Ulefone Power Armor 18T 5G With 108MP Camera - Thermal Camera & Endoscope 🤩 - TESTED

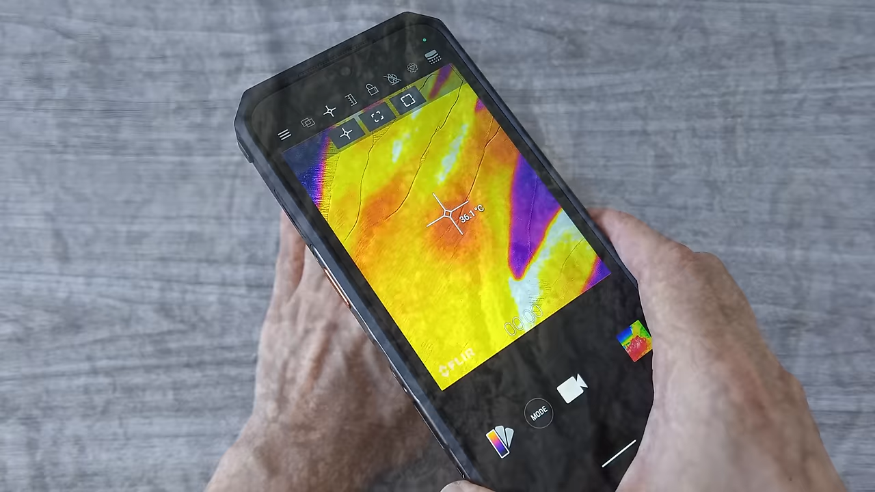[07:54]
We can say that not many phones have a thermal imaging
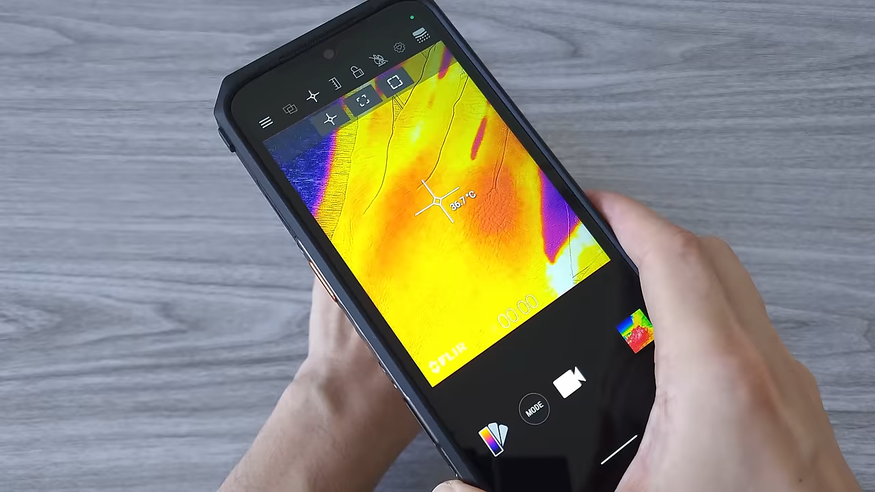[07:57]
camera and those who have one cost a pretty penny.
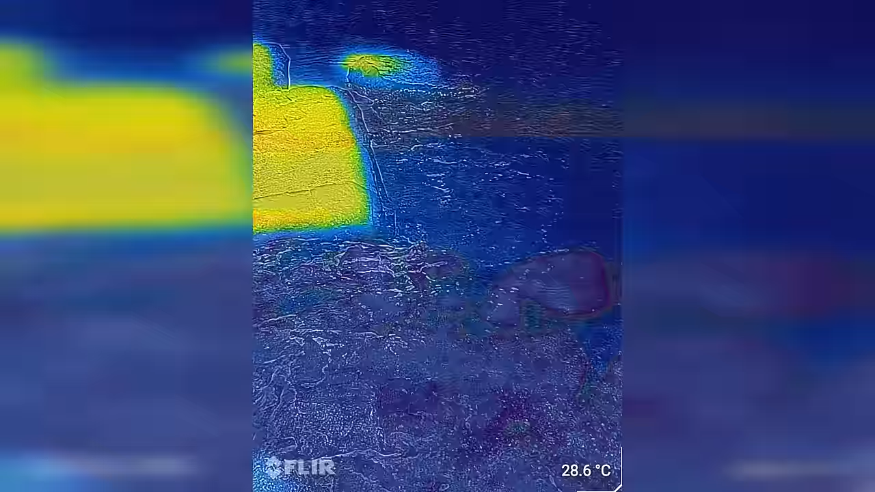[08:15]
On screen: spot 28.6°C
Black Hat, Rainbow, which is my favorite and more.
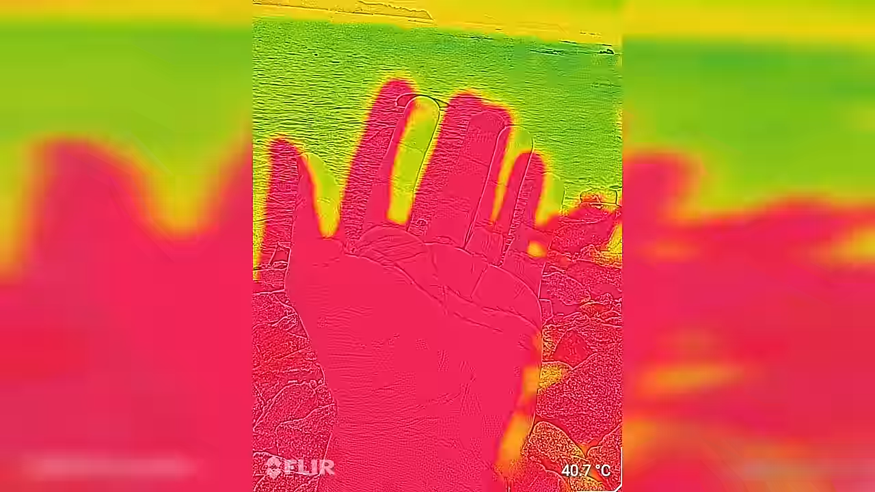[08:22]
On screen: spot 40.7°C
We can also add and change the position of the temperature points.